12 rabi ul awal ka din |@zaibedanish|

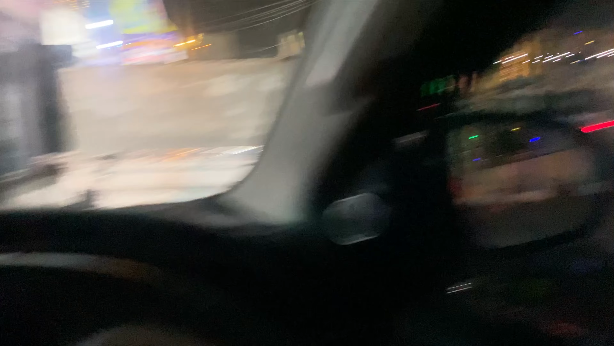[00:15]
ओके थैंक यू। और जो है कल 12 रबी अव्वल है और हर
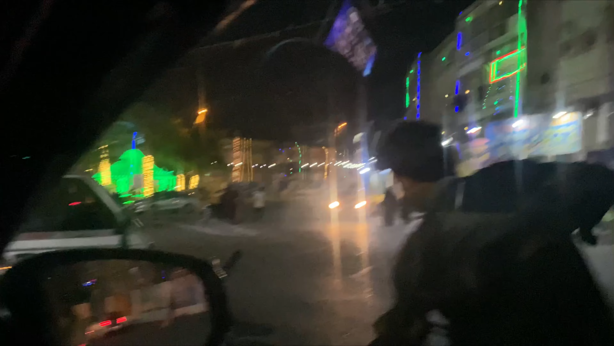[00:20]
जगह सब लोगों ने लाइटें लगाई हुई है और सब जो है उसमें बिजी है और हम लोग यहाँ पर आए हैं गोलगप्पे खाने।
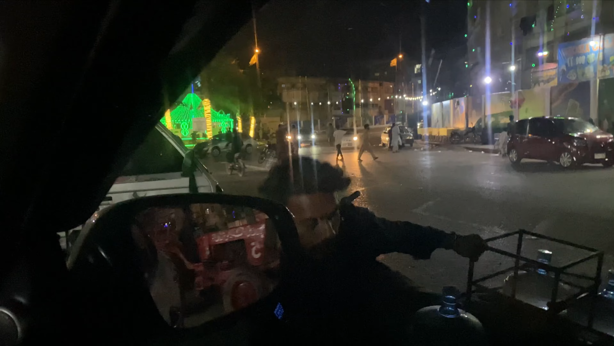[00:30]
और मैं बच्चे को दुरूद शरीफ पढ़ लें, दुरूद शरीफ पढ़ लें, पर नहीं इनको जो है पता नहीं क्या करना है। और समीन आप क्या करने आई है? ये हम आए हैं यहाँ पर धूरा जी, धूरा जी।
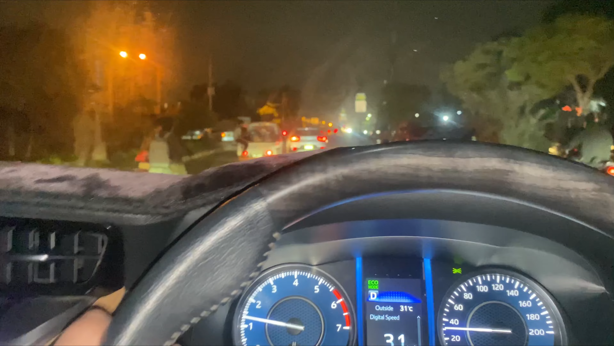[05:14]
और बस अब हम खा पी कर जो है वो घर की तरफ दोबारा
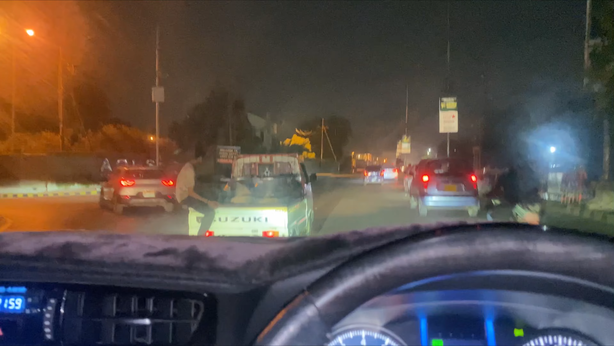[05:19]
रवाना है और हम जा रहे हैं। ये देखे जा रही है, देखे जा रही है।
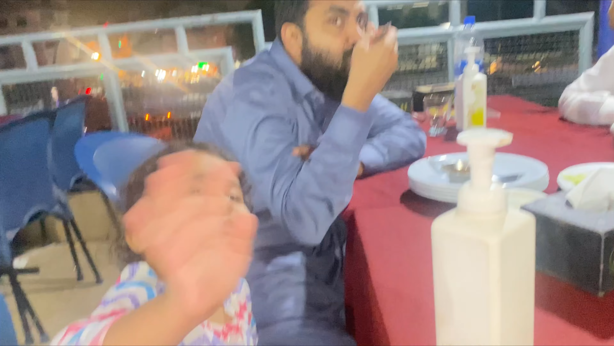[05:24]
से हाय। और उसके बाद बस फिर दानिश आ गए थे और हम लोग बाहर निकले थोड़ा सा खाना वाना खाने।
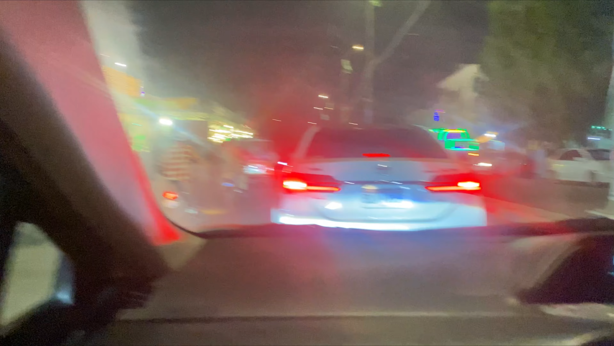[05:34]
तो ये सब 12 रबी अव्वल की वजह से सब सजा हुआ है। अब आगे ट्रैफिक है, आगे जाके देखते हैं।